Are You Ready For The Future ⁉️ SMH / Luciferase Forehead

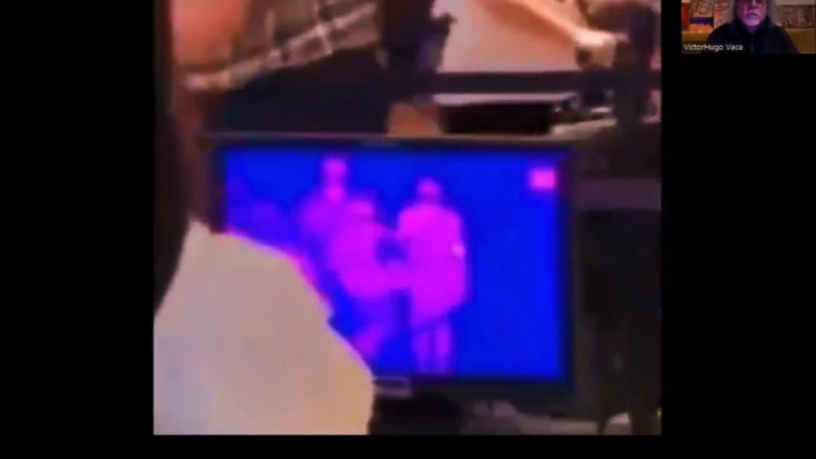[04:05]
So if you're looking at this display from the camera.